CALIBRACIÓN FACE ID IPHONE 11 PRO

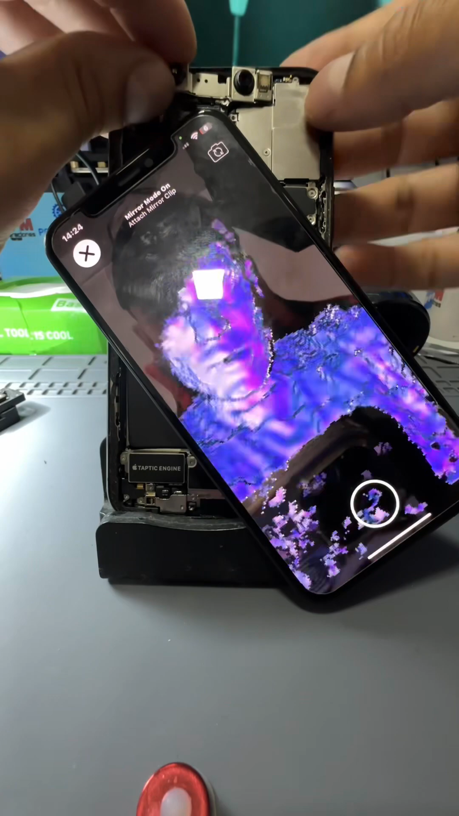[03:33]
A ver si lo coloco ahora. Esto lo que me dice a mí es que mi DOP Proyector con el Prisma está bien ubicado. Fíjense, acá pareciera estar bastante bien. Vamos a tratar de configurar, a ver si me deja.
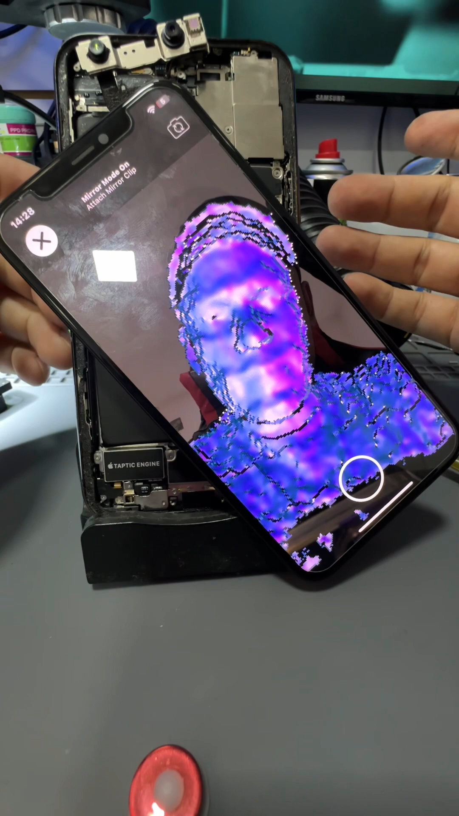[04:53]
A ver si queda calibrado, fíjense. Pareciera que está bastante bien. Vamos a probar.